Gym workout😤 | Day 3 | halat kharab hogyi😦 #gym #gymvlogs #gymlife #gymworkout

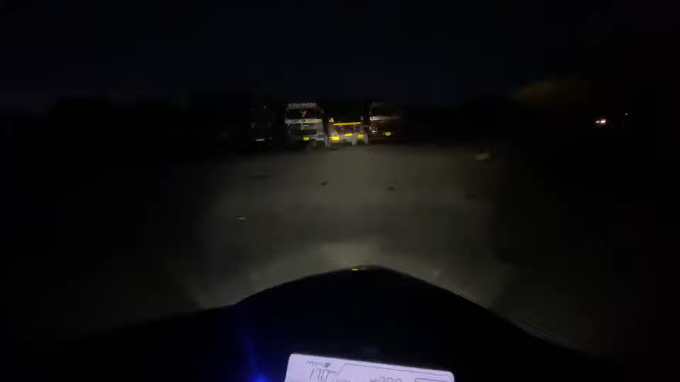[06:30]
अड्डे में एक शॉप ओपन होती है, तो देखेंगे अगर ओपन होगी तो ये करेगा कटिंग। फिर फिलहाल तो ठंड है। जुबैर भाई इधर तो सभी शॉप क्लोज है।
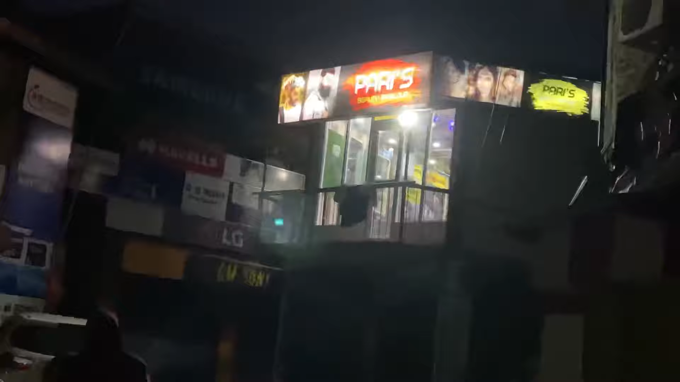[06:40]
ओ इधर कोई नहीं दिख रहा अभी, नहीं दिख रहे यार। इधर तो गाड़ियां दिख रही है आगे, इनमें भी कोई नहीं है। बस अड़ा जब यहाँ पर बस नहीं होती कहाँ पर होगी?
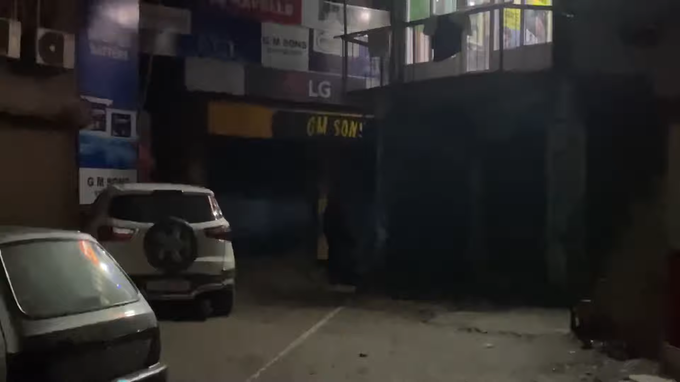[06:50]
चल चल वहाँ बोल रहा ना कोई ओपन है। हाँ खान रेस्टोरेंट के ऊपर जाएंगे कुछ खाएंगे।
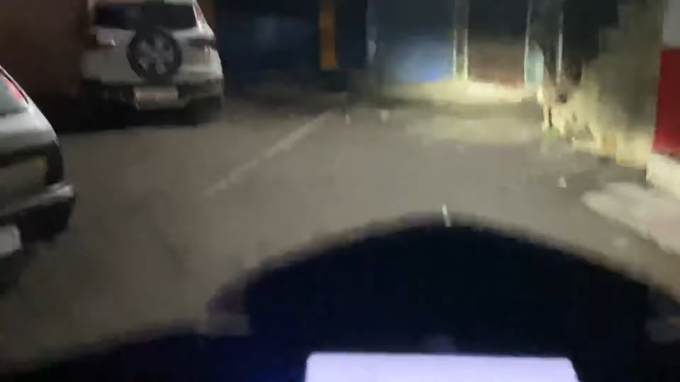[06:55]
ये नहीं दिख रहा खान रेस्टोरेंट इधर। तो जुबैर भाई कन्फ्यूज है, ये ब्यूटी पार्लर है ये कुछ और है?